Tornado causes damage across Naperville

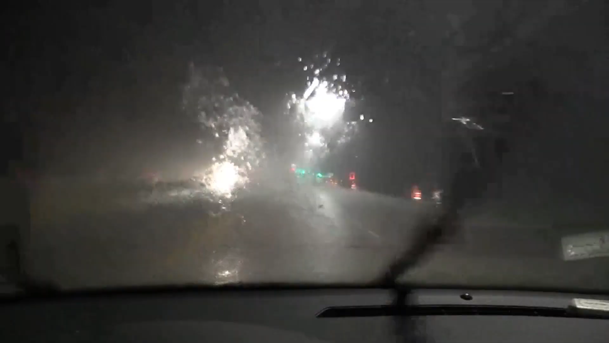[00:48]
I'm stuck underneath the high I think it's highway 176 bridge on highway 41 going south.